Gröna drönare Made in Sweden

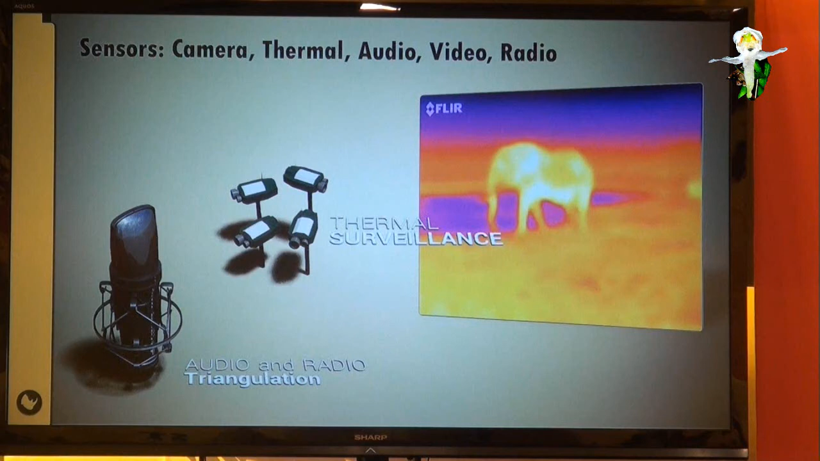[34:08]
Framförallt då i vattenhålen där det är mest action så att säga då.
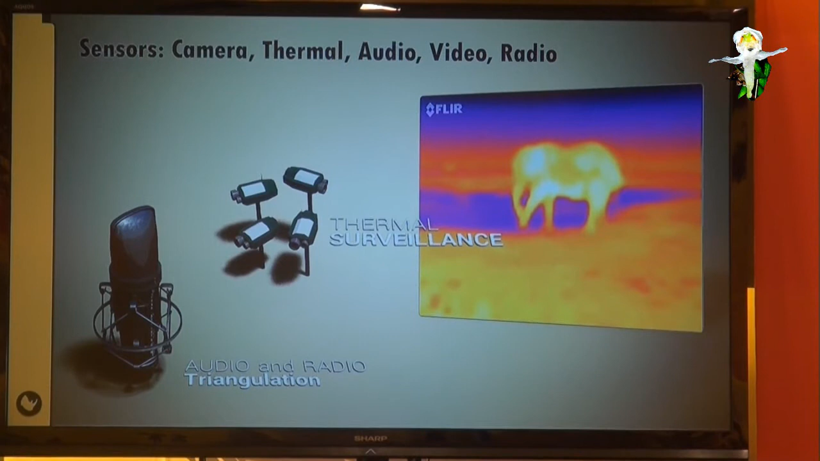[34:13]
Det händer mest där. Och radio-paling är en annan intressant möjlighet. Sen kommer då radarn ut, centralt på lägen.
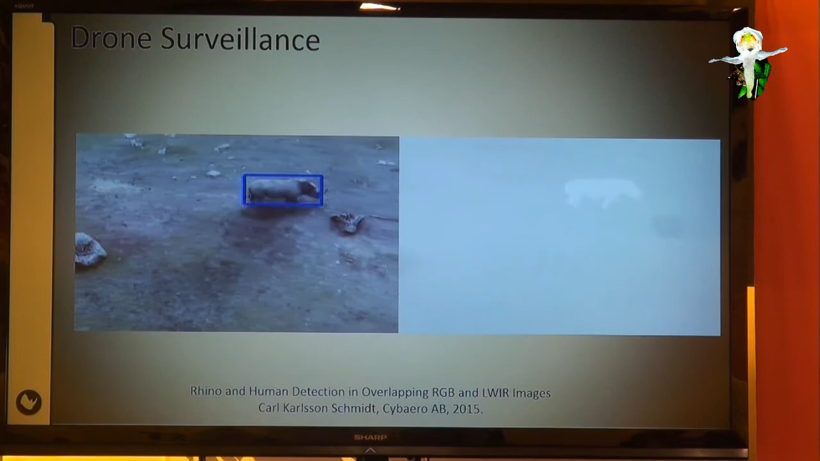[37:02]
Och här kan man då skilja på zebran som vi såg först och norsörningen som kommer sen då att det blir mest belått för norsörningen av uniska röst då på zebran.